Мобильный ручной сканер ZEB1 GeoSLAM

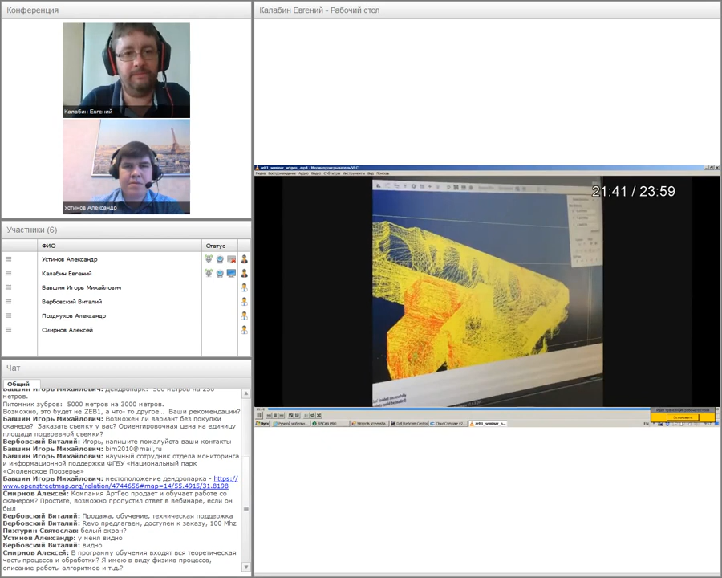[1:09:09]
Вот таким макаром. То есть верхний третий этаж убрал, нижний, соответственно, ну, так, чтобы он не мешал. Можно вернуть все назад, можно, так сказать,
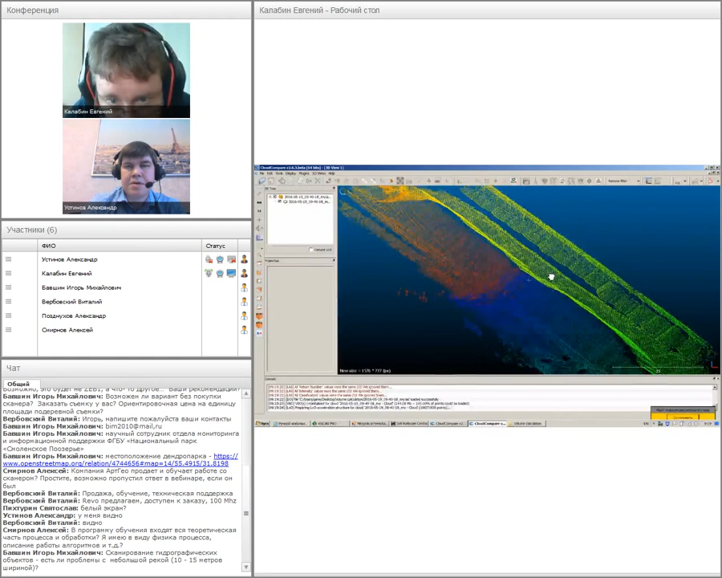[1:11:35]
Вот здесь какой-то с торца экскаватор стоял, вот такая вот кучка
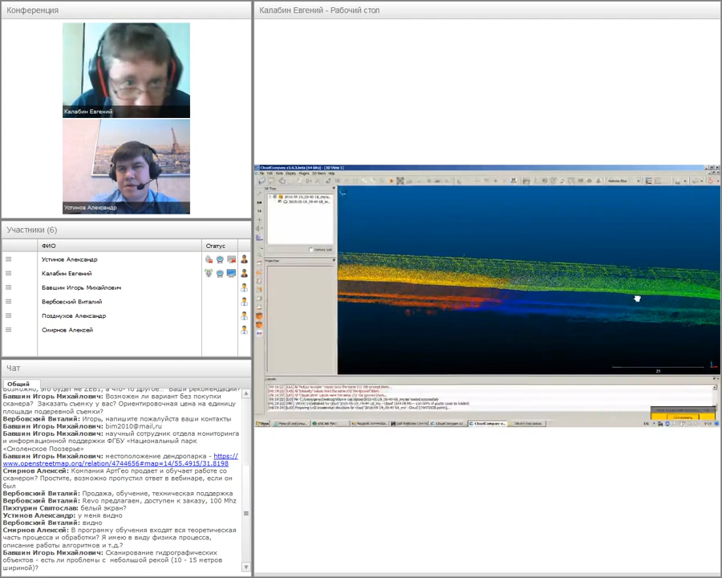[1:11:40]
вот такая вот кучка здесь была обнаружена.
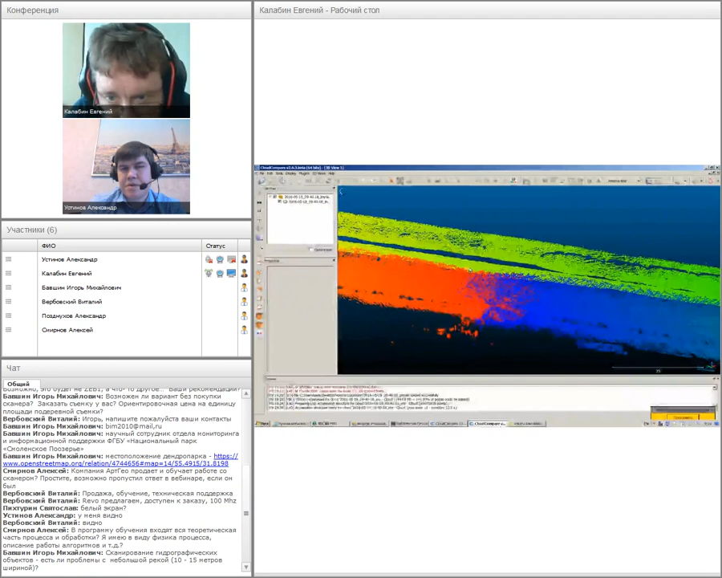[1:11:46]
Здесь железная дорога на подиуме идет рядом.
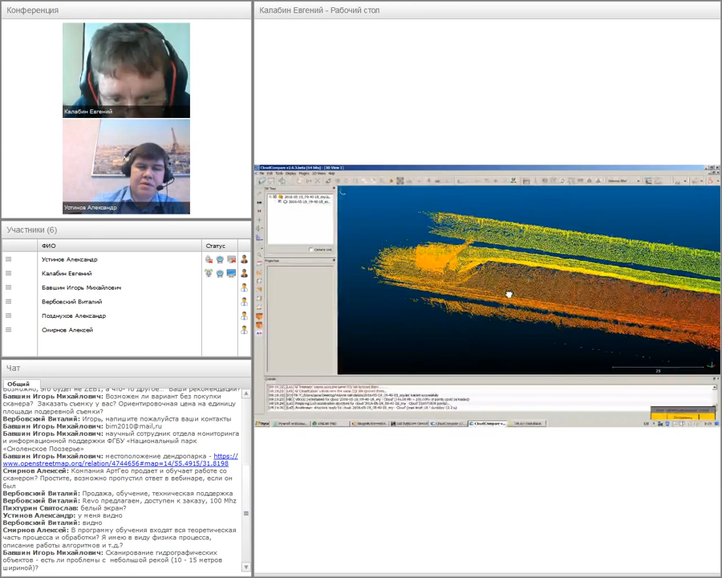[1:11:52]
Вот такая вот интересность. Ну и зоны, зоны теневые, конечно же, тоже присутствовали в идеале, в идеале нужно было либо отойти подальше, либо подняться и пройти еще по верхушке, ну тогда бы вообще просто было замечательно.
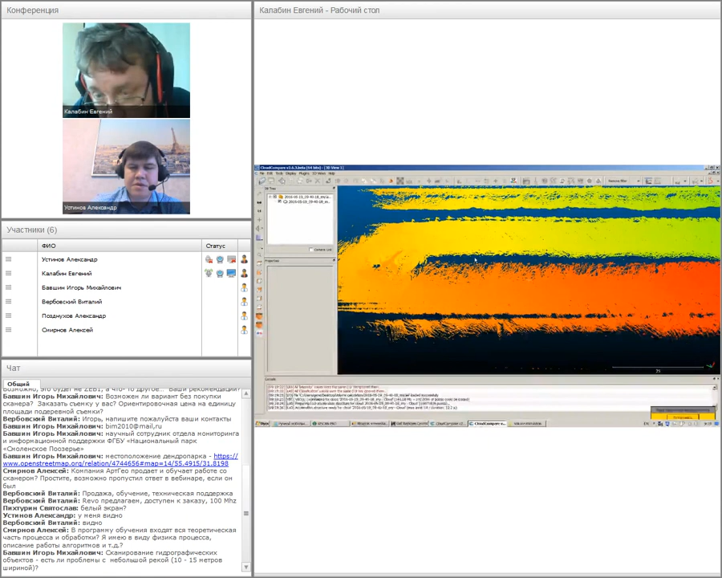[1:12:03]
На самом деле по верху никто у них не ходит, потому что это опасно. Кроме того, лазерным сканером, который наземный устанавливался дальше от этой кучки, данные точки подхватывались, но
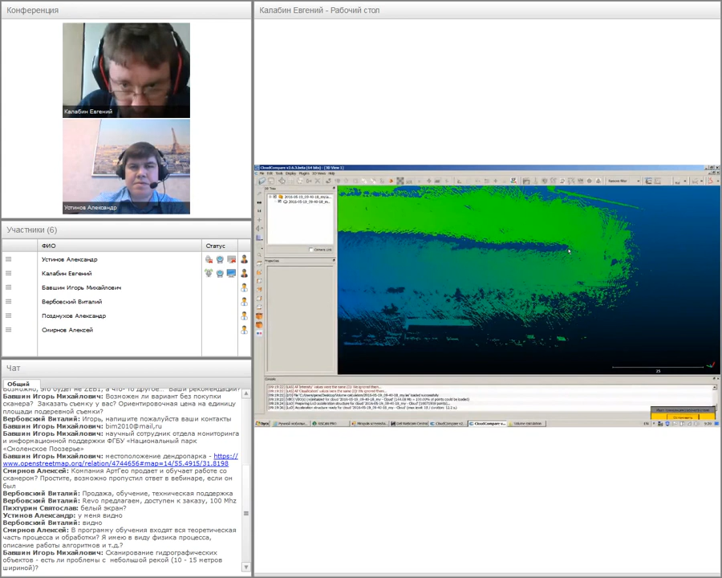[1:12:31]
разница в объемах не превысила полпроцента. Поэтому мы посчитали, что в данном случае это очень неплохо. Вот, плотность плотность вот можете здесь посмотреть.
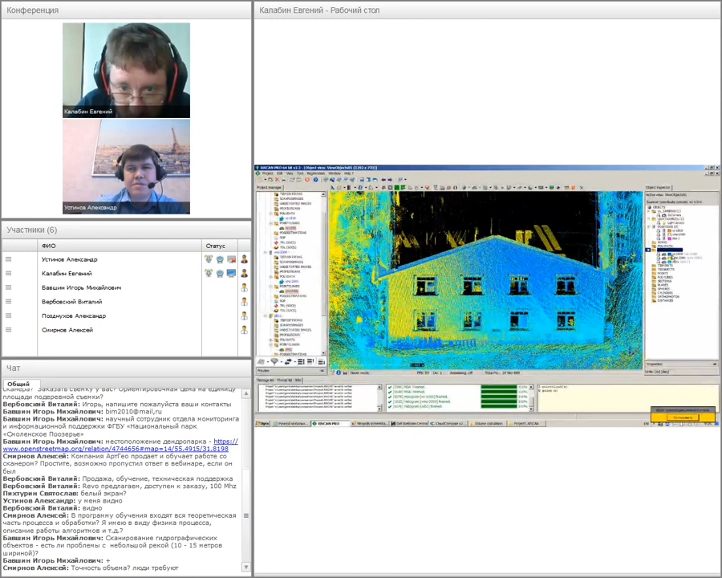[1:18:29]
Так, точки. Вот. То, что темно-синие идут. Это WZ-1000. Это данные сканирования, полученные наземным сканером Rigel путем установки по-моему, порядка десяти, я сейчас точно не помню, десяти станций вокруг этого здания.
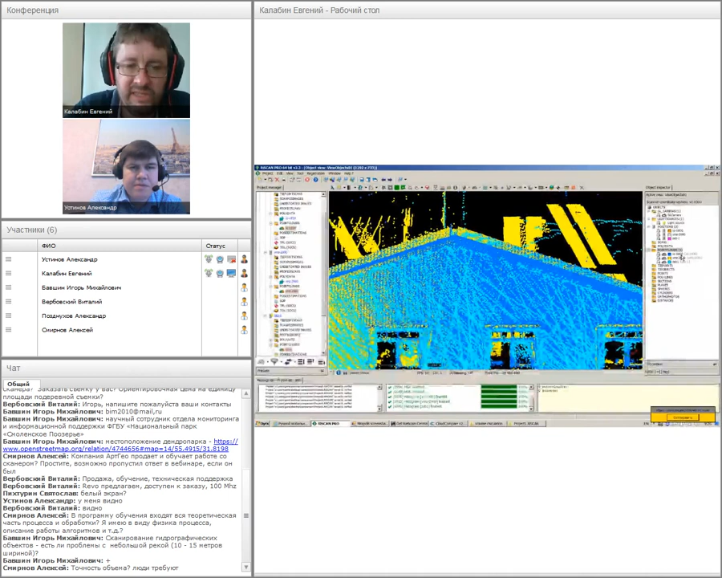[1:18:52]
Здание, собственно говоря, сейчас вид сверху. Вот по контуру вот так вот можно посмотреть. Здесь вот деревья с левой части этого дома. Вот. Значит, размер этого дома составляет у нас порядка 20 метров, здесь, соответственно, где-то 30 метров, 50 метров в длину и где-то в ширину метров
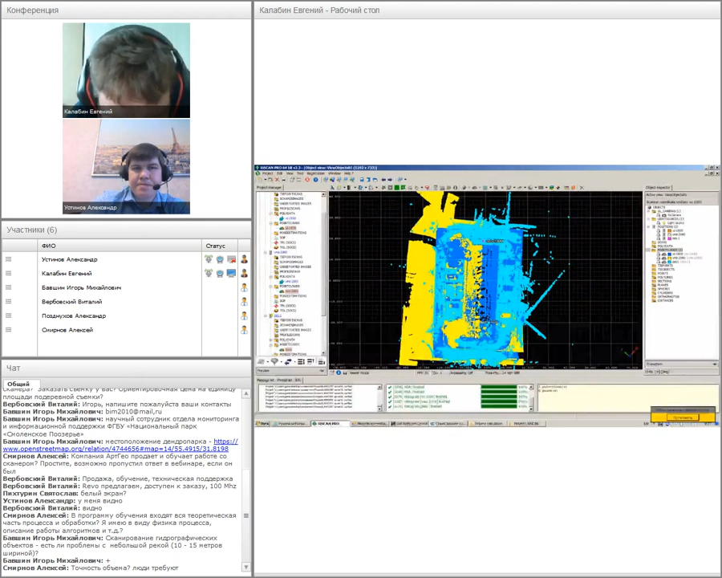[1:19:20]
10, где-то 15 метров. Вот.
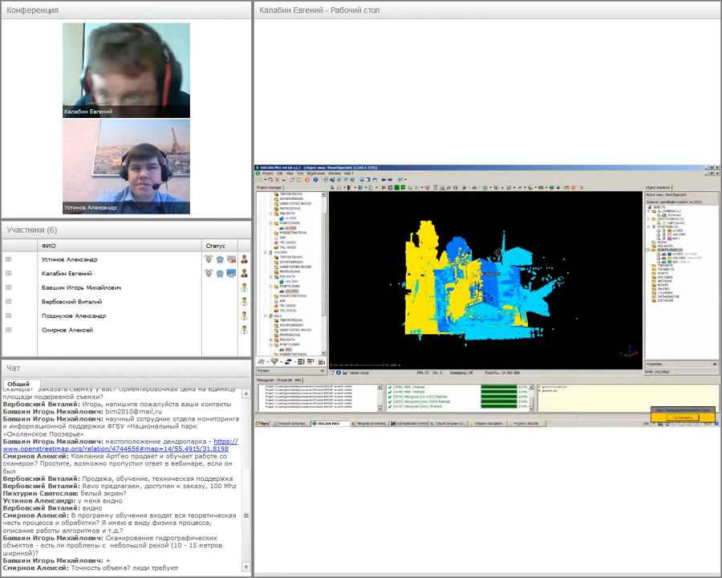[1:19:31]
Значится дальше. С желтым цветом. С желтым цветом. Показаны данные, полученные с мобильной сканирующей системой ВМЗ-2000.
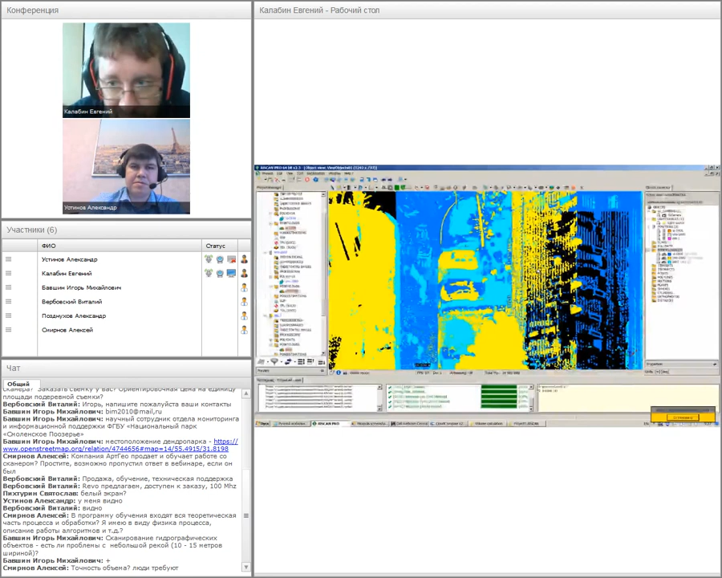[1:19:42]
То есть там в качестве основного измерительного устройства использовался наземный классический лазерный сканер ВМЗ-2000,